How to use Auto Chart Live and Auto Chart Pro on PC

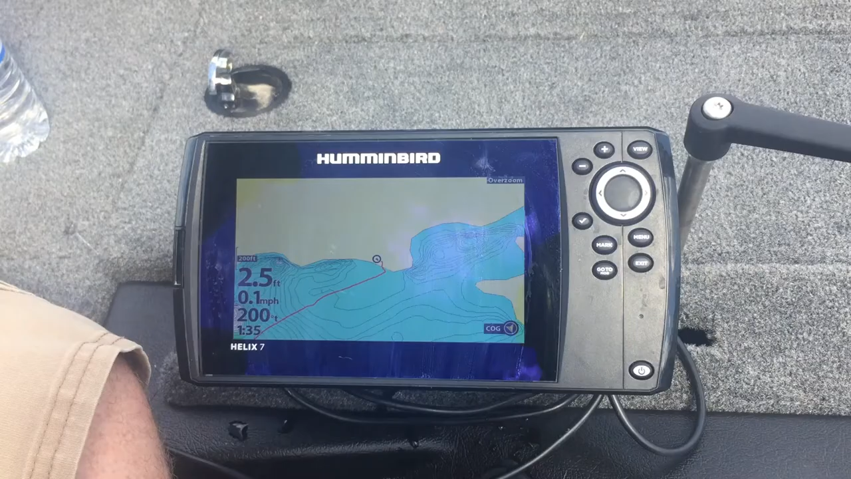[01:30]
On screen: depth 2.5 ft, speed 0.1 mph
all right so after you've powered on your human bird here you're going to want to get over to your chart setting if you have a GPS enabled if you do not have GPS enabled you will not be able to use auto chart pro or auto chart live so once you're here you should have some different depth reading you can change that on the settings but in order to turn on auto chart live you're going to press menu once you can cursor up or down until it says auto chart press
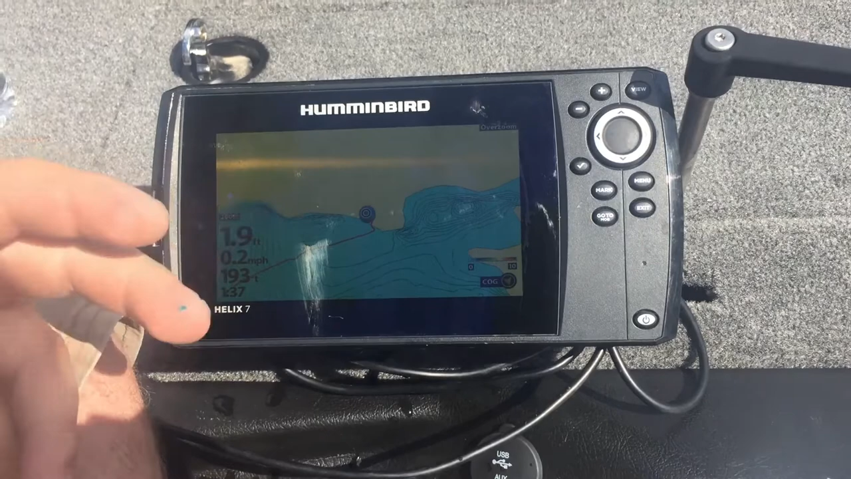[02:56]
On screen: speed 0.2 mph
light blue is those very shallow areas whereas red is going to be those very deep areas
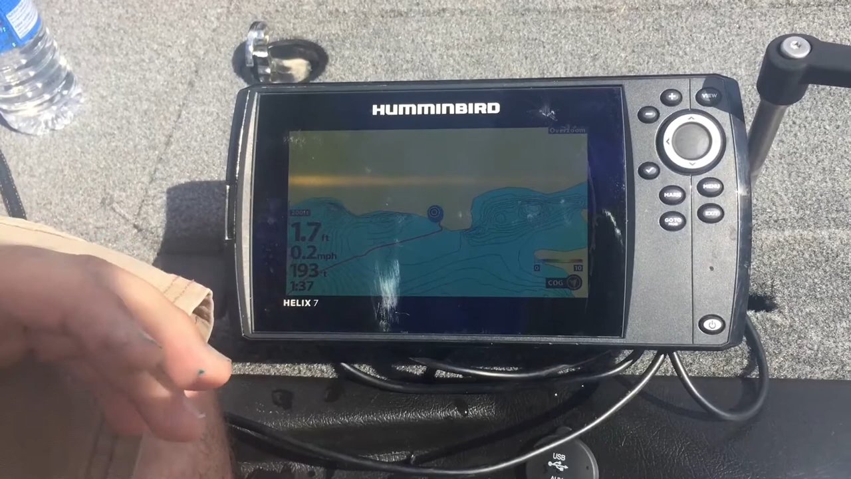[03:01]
On screen: speed 0.2 mph
which right now it's set between 0 and 10 now I know this water body has a 20 foot channel so something I might want to do is go back to
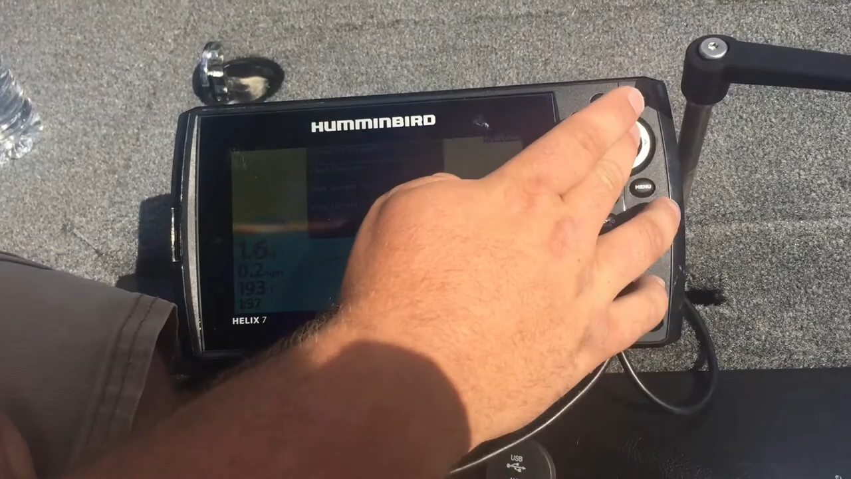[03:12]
auto chart into the settings here
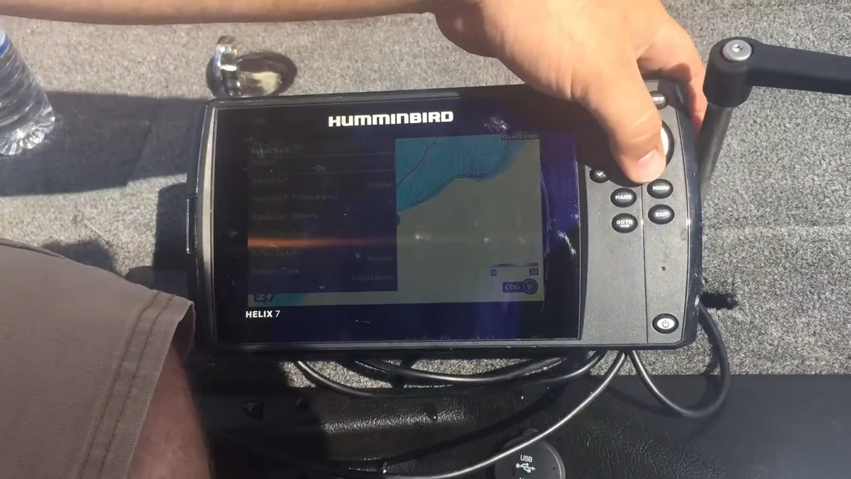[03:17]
and then go down to auto chart options once you're in auto chart
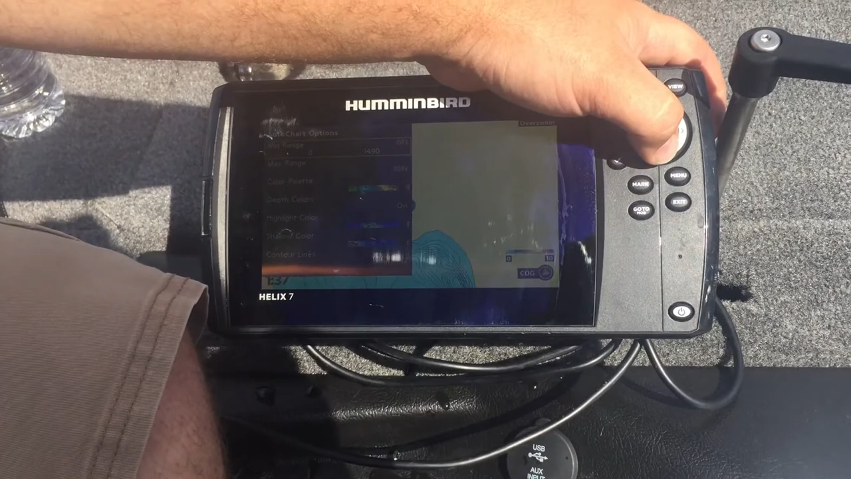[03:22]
options you can change the range which is a minimum of 10 but as you change the range
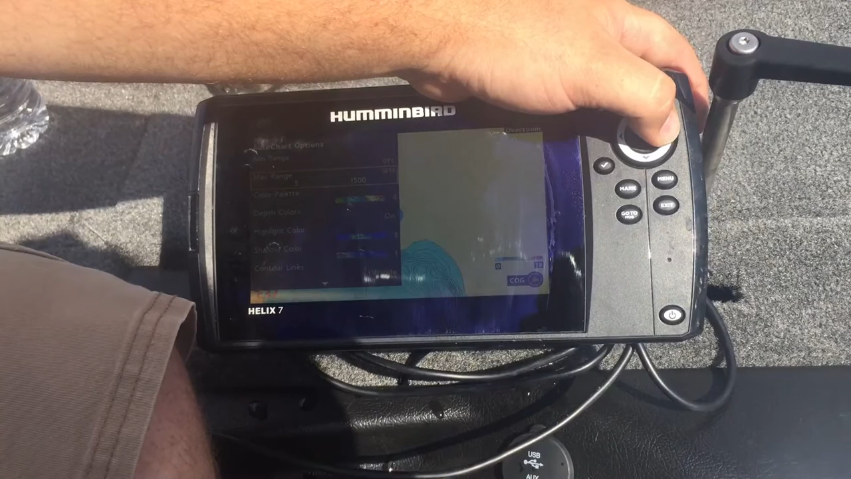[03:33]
you can see down here that that number will go up so if you were in a area that you want to be looking
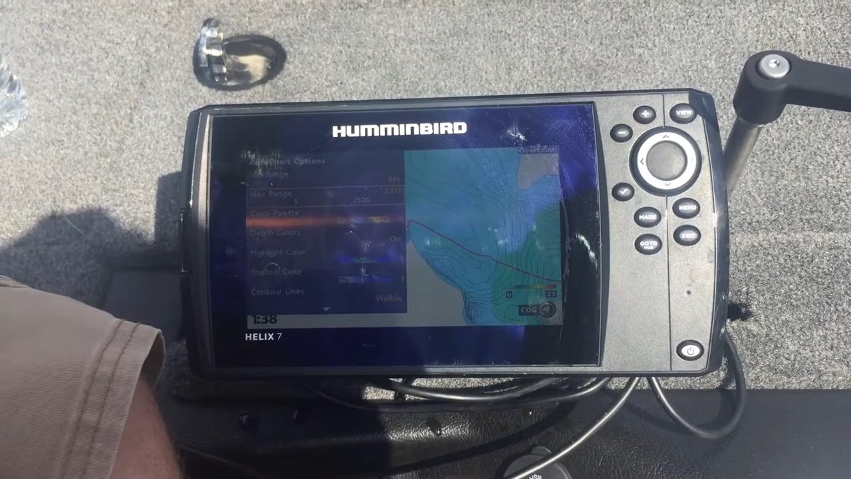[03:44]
at different depths between 20 and 40 feet and you want a lot of detail you can change your min range to 20 feet your max range to 40 feet and then that'll
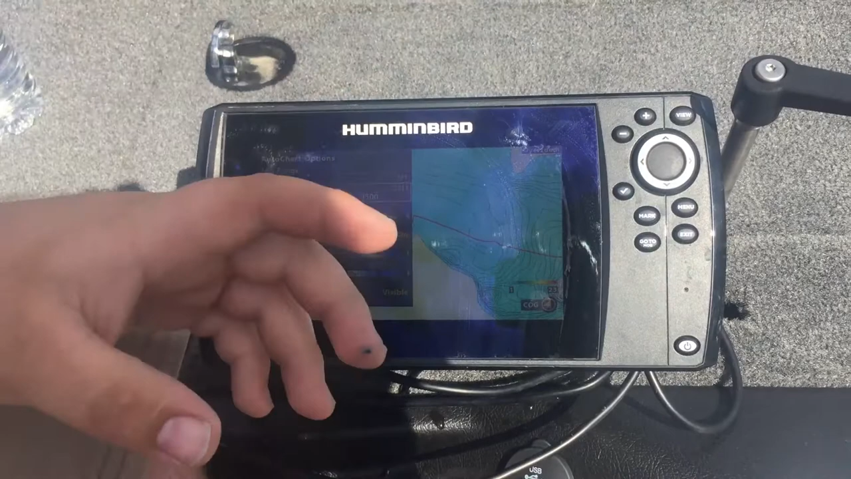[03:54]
give you a color palette just for those areas you can change your color palette as well to have as many different colors as you want I like to keep it on color palette for you can also highlight colors with different settings as well as well as you can mark out where there's shallow colors and which kind of specs you want so if it's less than three feet and you don't want to be going anywhere less than three feet you can do the shallow color and it will tell you exactly where not to go
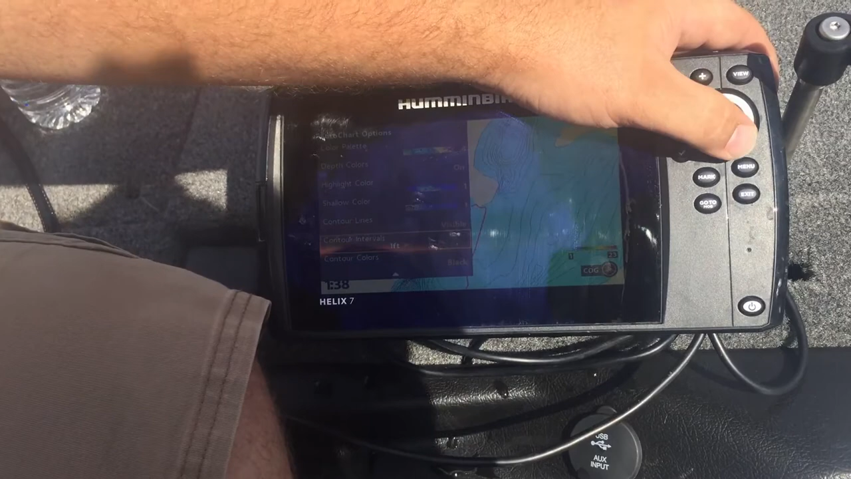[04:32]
so you can change all these settings here to have a very detailed or not as detailed you can even have the contour lines visible not visible etc show raw data I normally leave that off but you can do that where it will show exactly where data was being pinned and then so for bottom layer so you can turn your bottom layer off or you can turn it on and choose whether or not to show
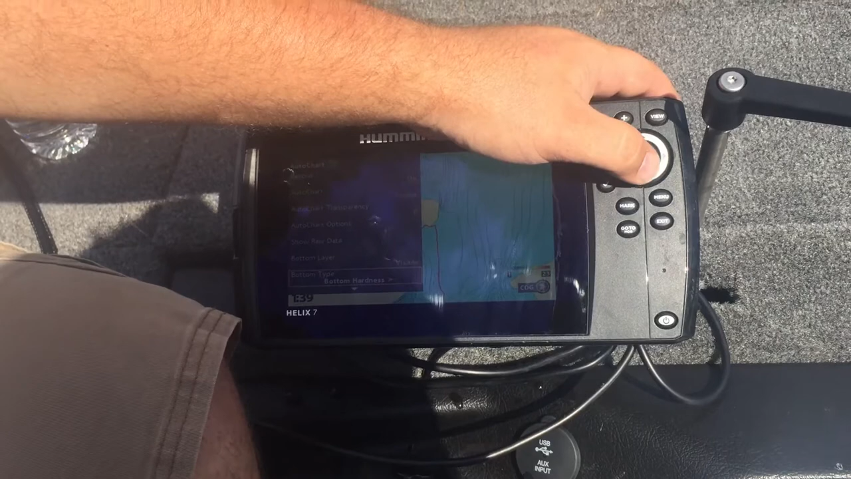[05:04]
vegetation or bottom hardness so if you do bottom hardness it'll have a different
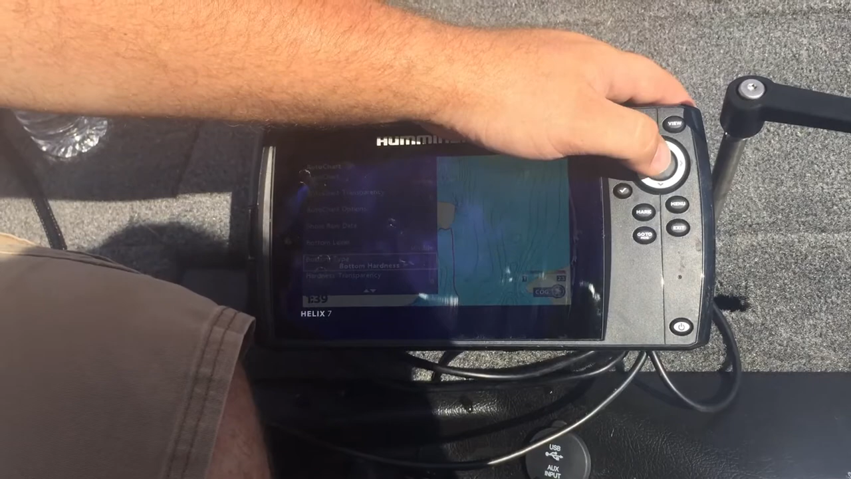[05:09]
graph they'll show you exactly if it's soft or hard bottom and then vegetation is pretty straightforward you can play with the settings and adjust how